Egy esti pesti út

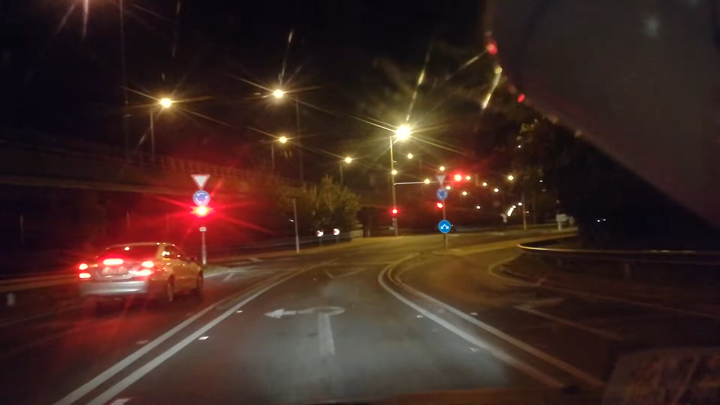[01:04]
Hagyj be a körforgalomba, majd hagyj ki a második kijáraton. Zöldülj be! Zöldülj be!